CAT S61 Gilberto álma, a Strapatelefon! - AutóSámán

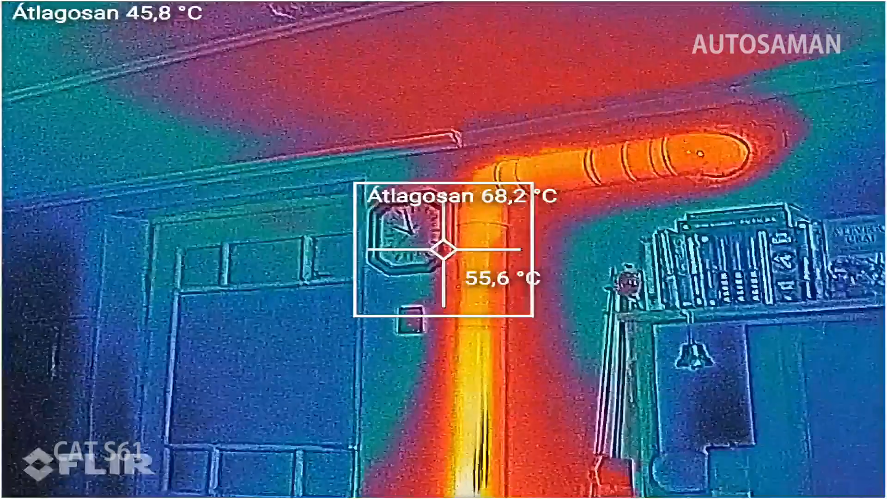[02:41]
On screen: spot 55.6°C
ami egyben méri a középponton kis keresztben magát a hőmérsékletet is.